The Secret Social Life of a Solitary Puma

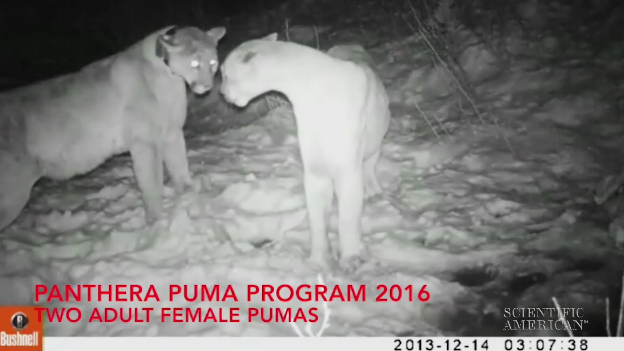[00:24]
Panthera's Puma program set up motion-triggered video cameras at 242 common kill locations. They followed 13 Wyoming Pumas over three years to study their social behavior.